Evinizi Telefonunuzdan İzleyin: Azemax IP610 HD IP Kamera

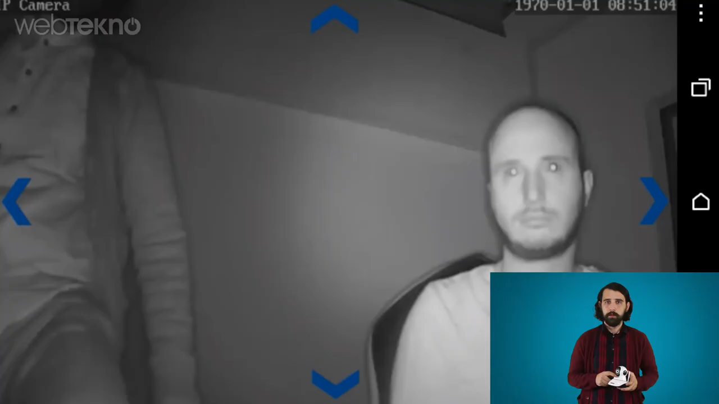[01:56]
Aynı zamanda bu kamera mesela hani gece bir yere çekmek istiyorsanız gece görüşü de var. Ve gece görüşünün oldukça başarılı olduğunu söylemeliyim.